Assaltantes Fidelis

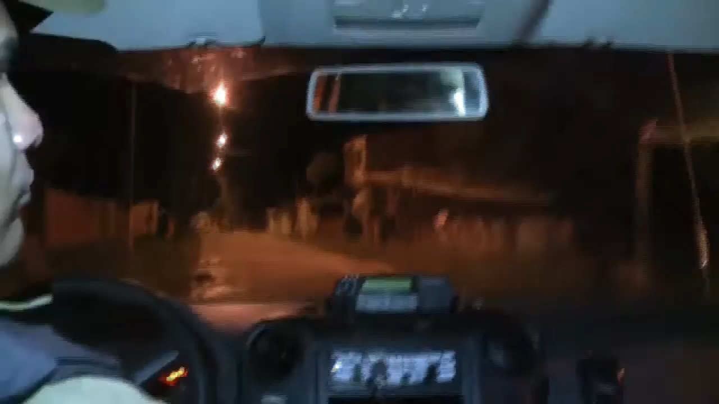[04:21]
Ali na frente vai a viatura 1021, que vai a vítima e o acusado, que o acusado vai mostrar onde ele escondeu o material que foi roubado.